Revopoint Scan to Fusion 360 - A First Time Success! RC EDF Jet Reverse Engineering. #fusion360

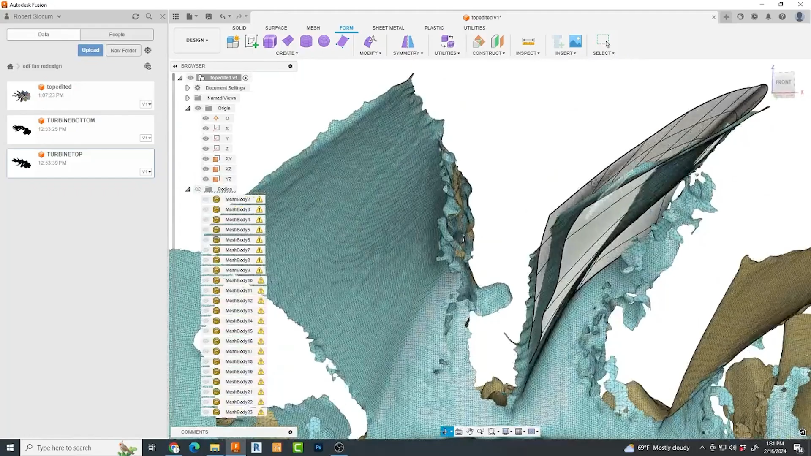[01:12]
Now my goal here is to get enough usable information from these scans to be able to use this data and bring it into Fusion 360 to recreate this turbine wheel.
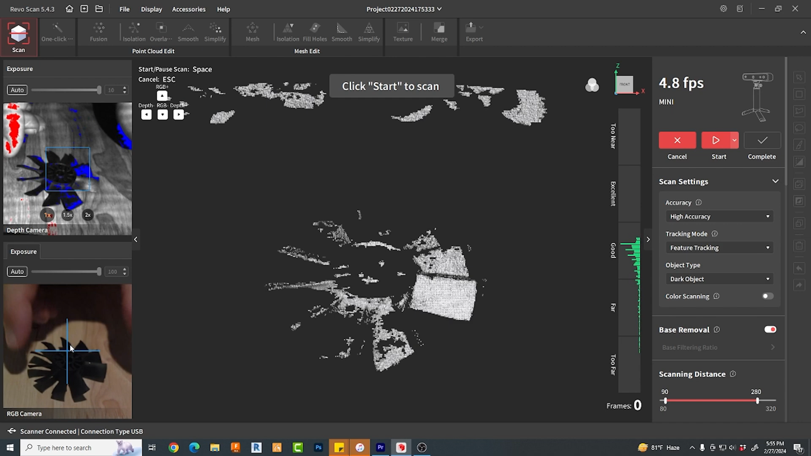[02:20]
On the left side, you're seeing a preview of camera depth. And then on the bottom, the actual RGB camera view with blue crosshairs. I actually found these quite helpful as the subject seems to jump around unpredictably a bit because it's attempting to link the scan data together when it scans.
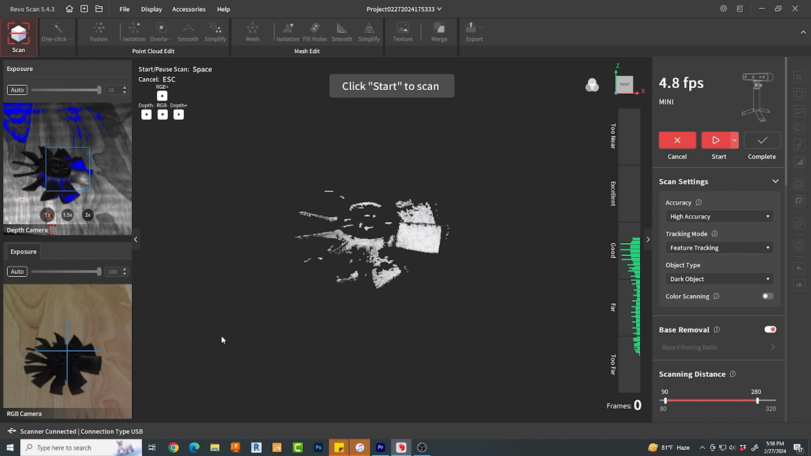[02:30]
On the right-hand side is the control panel where you can both scan, edit, and merge your scan data. Under accuracy mode, you can select between standard or high accuracy. Tracking mode, you can tell the scanner to track features. Or if your part is fairly featureless, you can have it track control points, which would be little dots all over your model as I understand it. I didn't try this feature. I'd love to hear your comments below if you have. This next setting object type was important because if you're scanning a black object like I was,
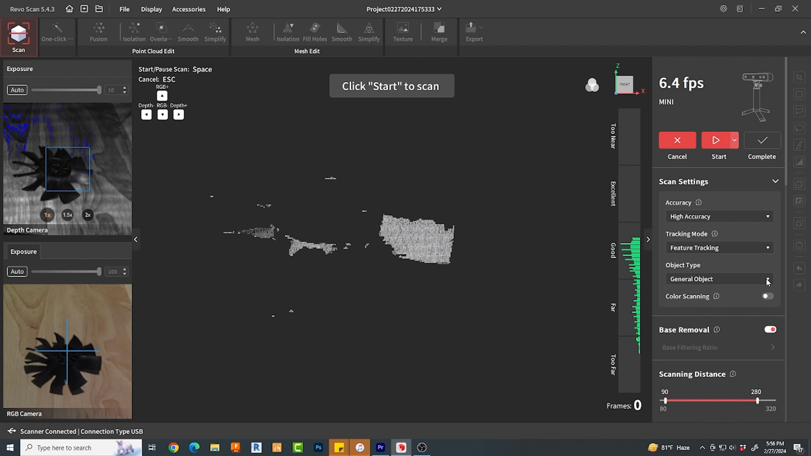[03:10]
it will absolutely not scan it unless you set it to dark object mode. Color scanning. Kind of cool. For some types like OBJ, it will also export out a material map. Useless for my purposes, but cool anyway.
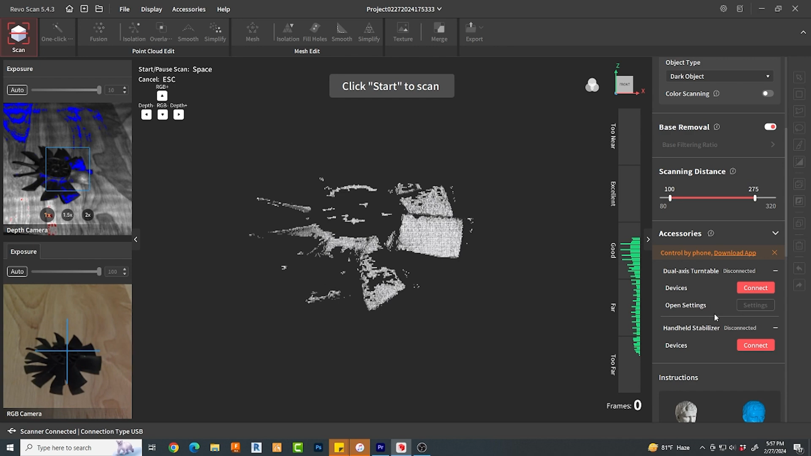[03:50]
Just to the left of this area is a vertical window giving you some feedback as to the quality of the distance from your part.
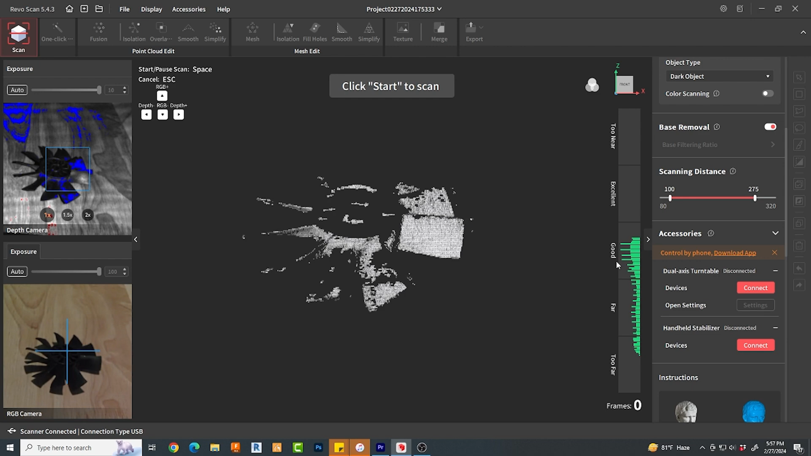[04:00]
Obviously, the goal here is to be in the excellent range.
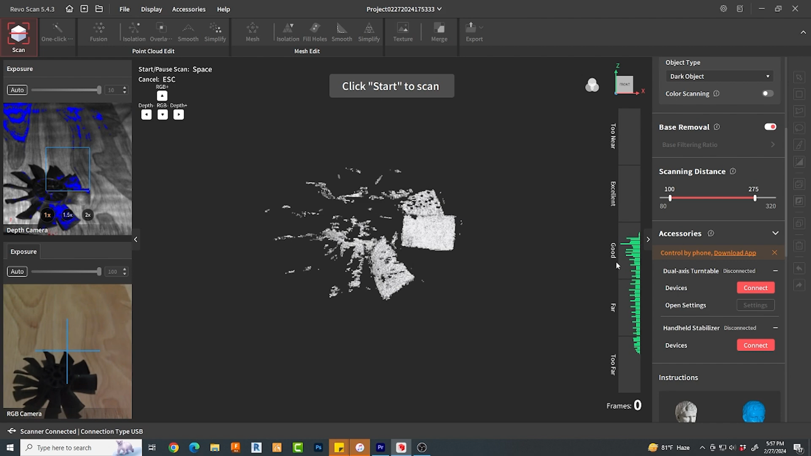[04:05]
Once you hit the scan button, it will start collecting data.
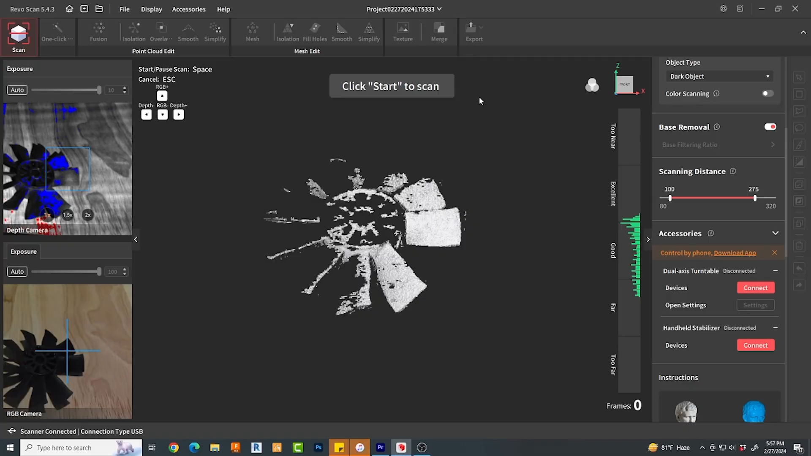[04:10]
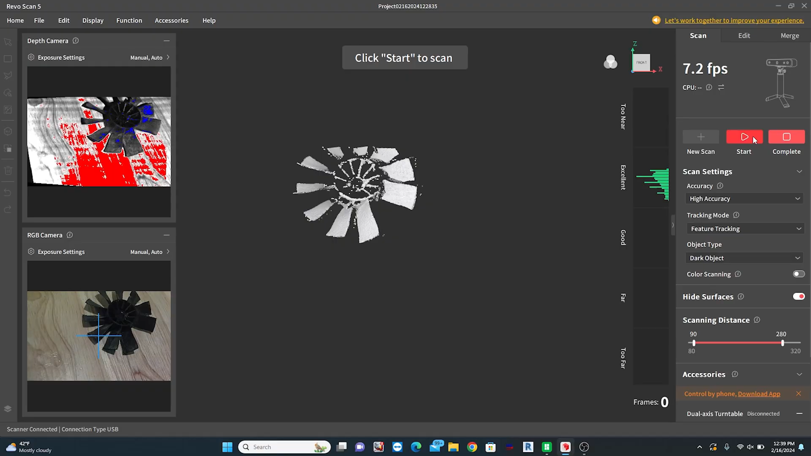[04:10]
To fake the fact that I did not have a turntable, I was very slowly and carefully rotating the camera around the object. This worked, but left me with quite a bit of artifacts that I suspect would not have been there otherwise.
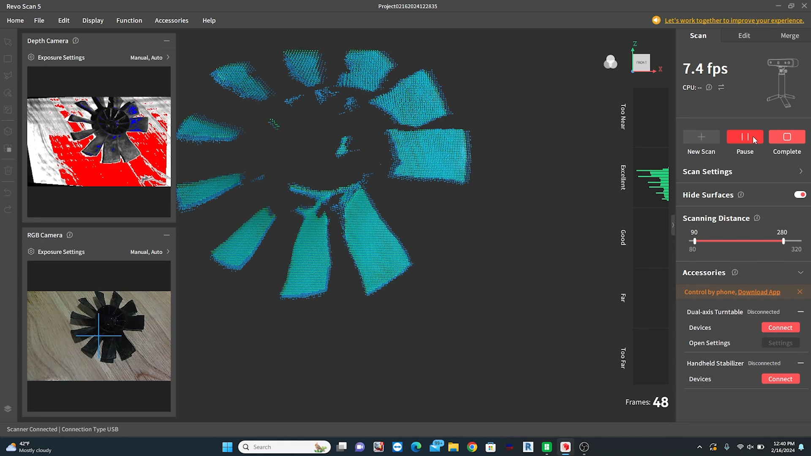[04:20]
Once you hit complete, you now have the option for editing.
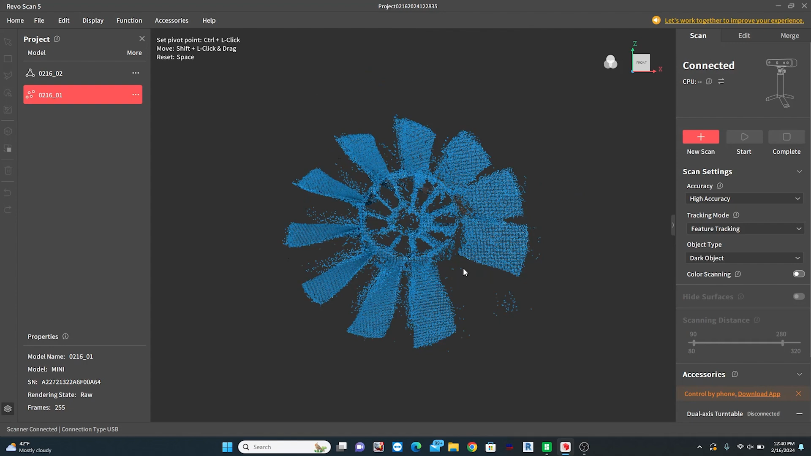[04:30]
There is an auto edit and a manual edit mode and since I am a complete newbie to this scanner, I chose the easy route here. It gave me the option of fusing the point cloud and then also creating a mesh if I wished.
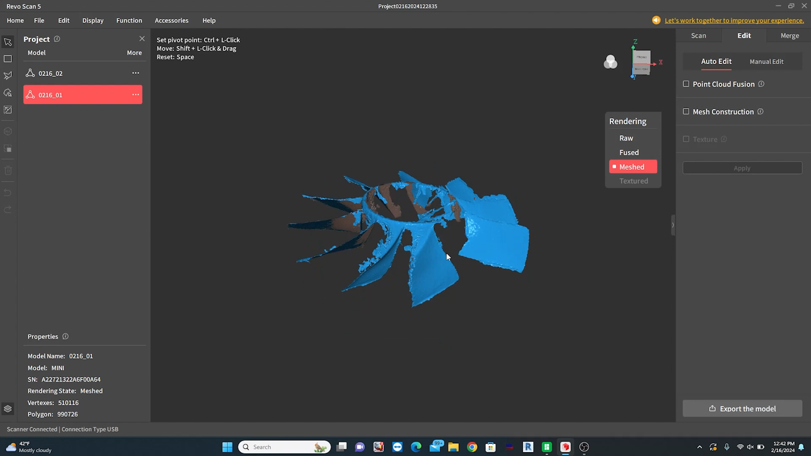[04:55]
and not only does this part have many identically repeatable facets in a circular fashion, it is also a black part.
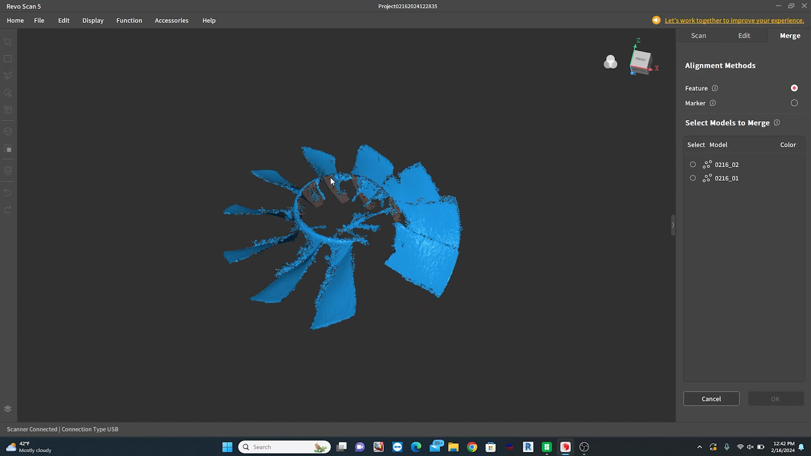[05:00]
Scanning with dark surfaces turned on does help,
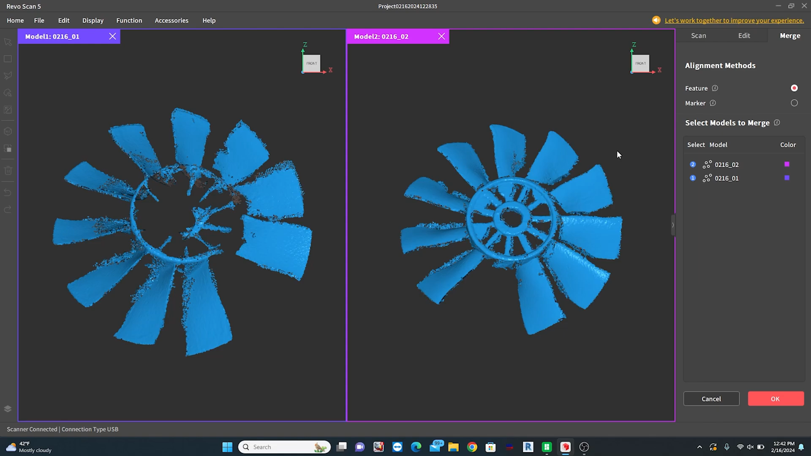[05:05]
but could we perhaps assist the scanner in some way?
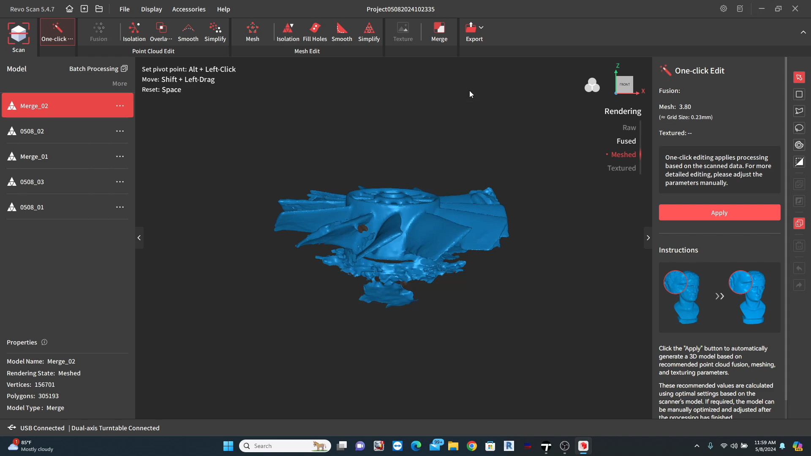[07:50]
So, let's give this a try. As I suspected, with the turntable running, the quality of the scan improved dramatically. This is the first attempt at my turntable scan.
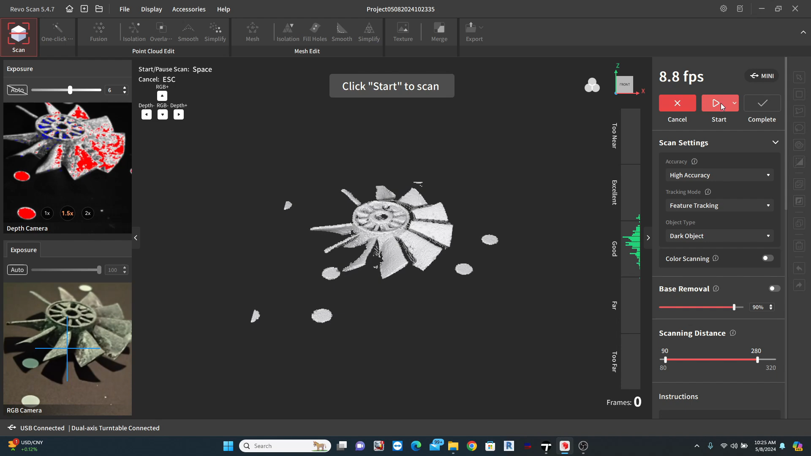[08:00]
I'm very impressed. But, as I mentioned earlier, I want both sides. So, I attempted a second scan from a completely different position.